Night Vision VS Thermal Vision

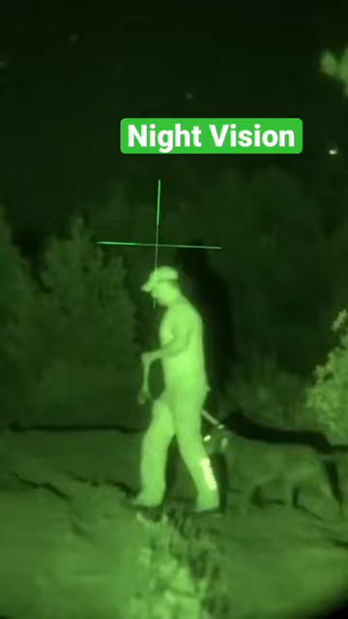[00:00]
Night vision is for identification and then thermal is mainly for detection.
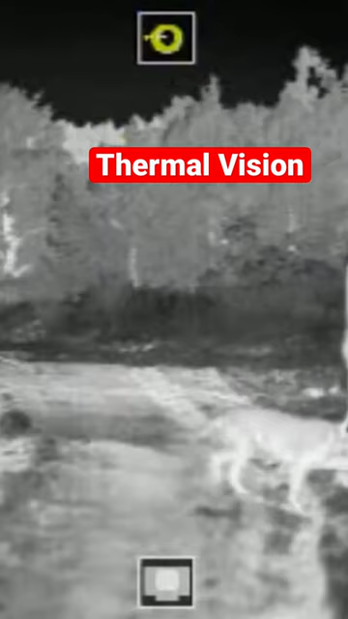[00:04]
So you get recognition with night vision because you've got that detail, right? You can see the faces. A lot of law enforcement, they prefer or have to use night vision so they can identify whatever they're looking at, you know, facial whatever.
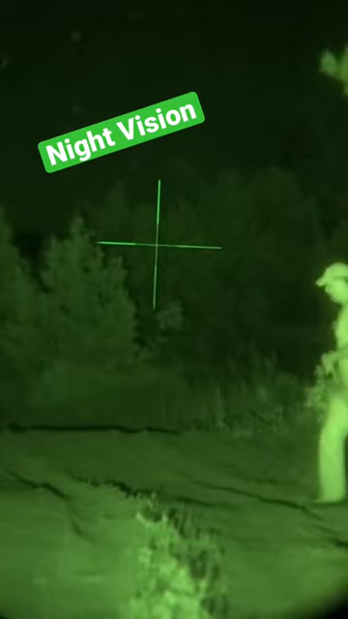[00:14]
Thermal, you can detect objects out to maybe 1,500 yards with our, you know, our latest and greatest. Right. You know, you're seeing shapes. You're detecting heat.
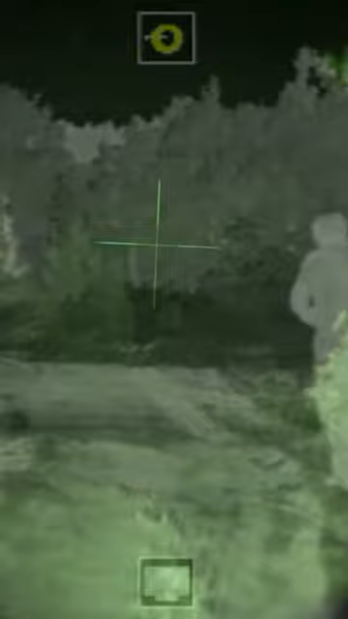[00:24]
Well, I think that's interesting because although I see the recognition capabilities with the night vision scopes,
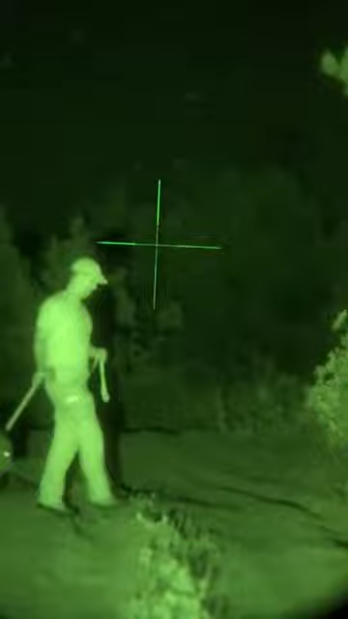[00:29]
when I use the Thor thermal scope,
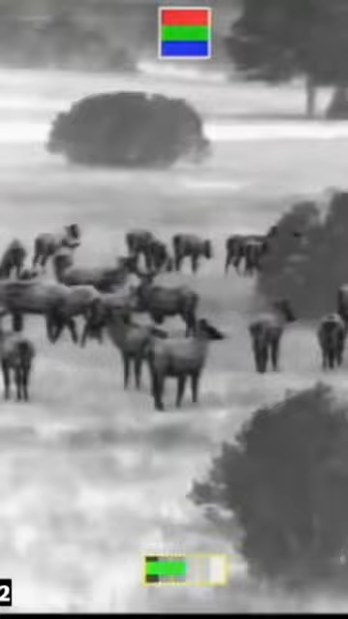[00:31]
I would say I'm recognizing exactly what I'm looking at.